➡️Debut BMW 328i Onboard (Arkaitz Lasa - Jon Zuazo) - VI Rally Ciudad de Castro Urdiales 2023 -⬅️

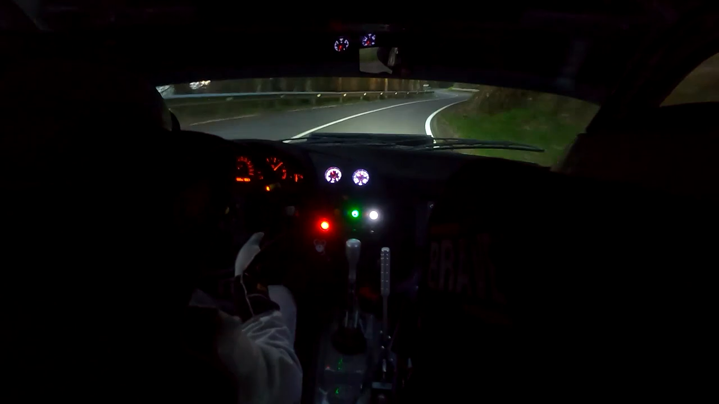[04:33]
30 Situar para derecha 4, muy larga Derecha 4, muy larga Para izquierda 7 fondo Es muy larga, ¿eh? Por eso hay que poner metros Tranqui Izquierda 7 fondo Trata lo que estamos Y 50 Y ojo,